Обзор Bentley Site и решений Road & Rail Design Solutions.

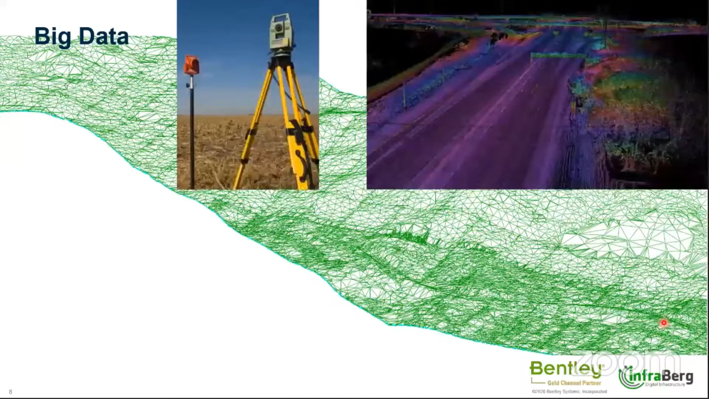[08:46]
So, as I told, the terrain is a basic information which design process starts from, and open roads designer, open rail designer, and open site designer are able to handle a different type of data, like point clouds. Starting for example from point clouds, you can attach
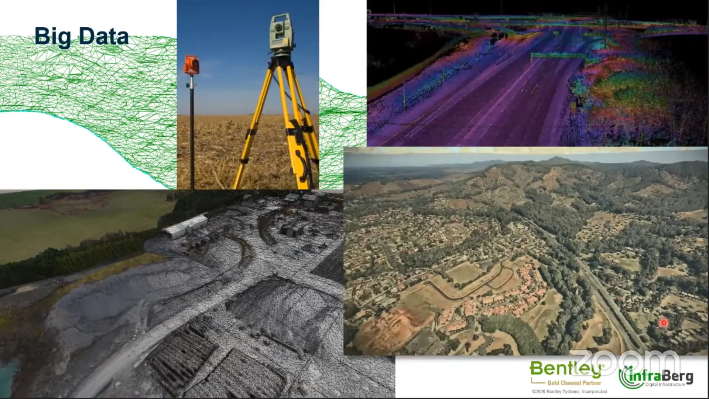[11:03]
type of equipment, like different vendors like Topcon, Leica, etc., directly to Open Roads designer. And moreover,